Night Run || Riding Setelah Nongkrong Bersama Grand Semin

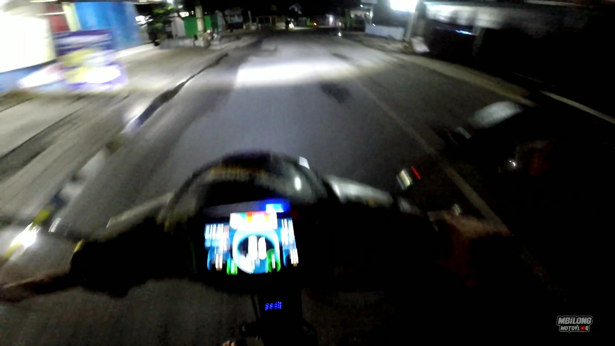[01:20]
Aduh, ngebun. Kacaku ngebun. Di gunung itu ini dingin. Jadi kacaku ini ngebun. Cek, tak buka sih. Nah, jadi kalau tak pasangin ulse sepedo kayak gini kan kelihatan tuh loh speednya berapa. Ini aku posisi dari Semen.
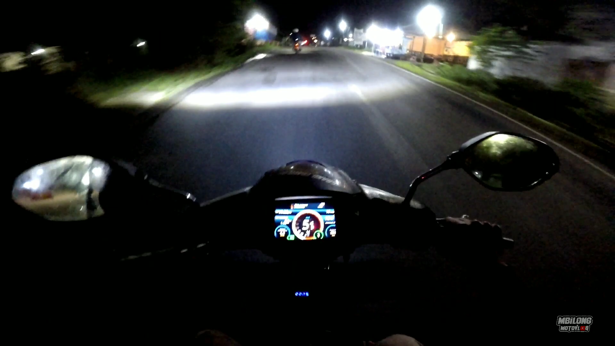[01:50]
Ini itu tinggal pulang ya. Karena tadi berangkatnya itu aku nggak sengaja. Ternyata teman-teman lagi kobar di daerah Semen. Sebenarnya nggak janjian ya. Cuman ngepasi aja aku lewat terus udah pada kumpul ya. Akhirnya aku mampir sih ketemu sama teman-teman kayak gitu.
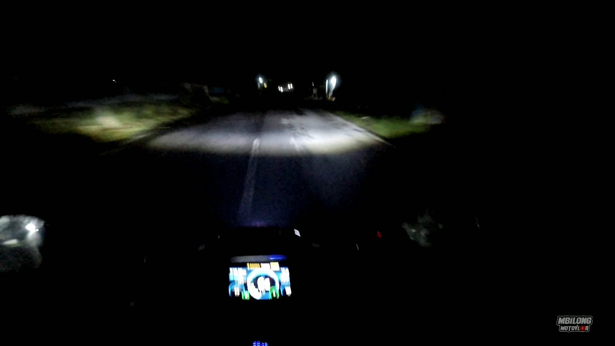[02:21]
Sudah lama banget gak ngajakin si Genjo nekret ya. Jadi ini perdana. Ini aku pakai lampu CWL dan alhamdulillah yang ngepasi ketemu teman-teman ini yang bareng aku dari Sukoharjo. Terus tadi ketemu kobaran teman-teman Grand Semen dari Ma'ruf dan kawan-kawan kayak gitu.
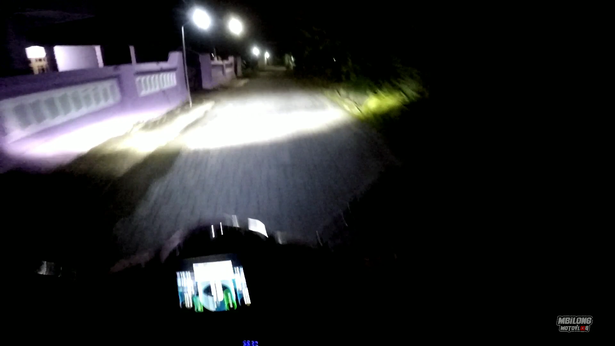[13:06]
Ini untuk lampu CWL proper ya.
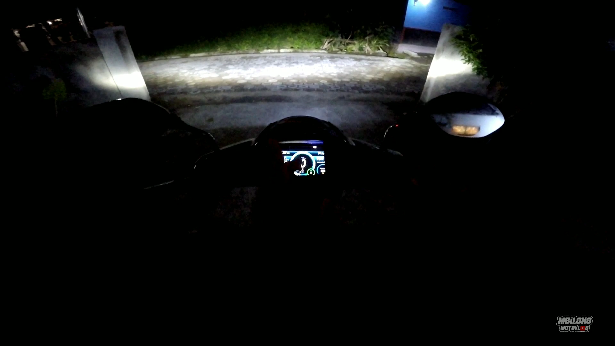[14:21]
Ini kalau posisi HP-nya itu sudah dimatikan, jadi untuk top speed-nya itu sudah ngereset lagi kayak gitu. Jadi wis OTW pulang.
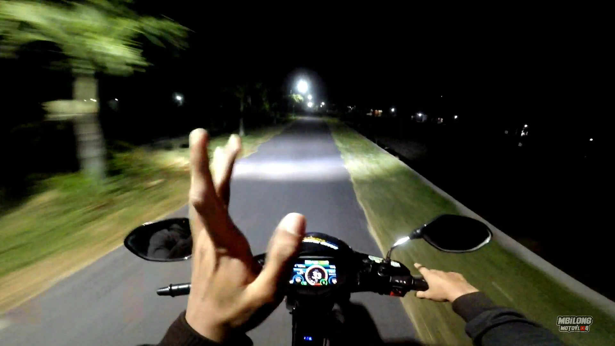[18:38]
Sepi ya, kalau di daerahku tuh emang sepi karena ini di perbatasan dan masih banyak sawah-sawah kayak gitu. Ini aku tuh rumahnya itu di Sukoharjo, Sukoharjo paling ujung selatan di Kecamatan Meru. Ini jadi itu sudah minggu pagi ya, ini sudah jam 1.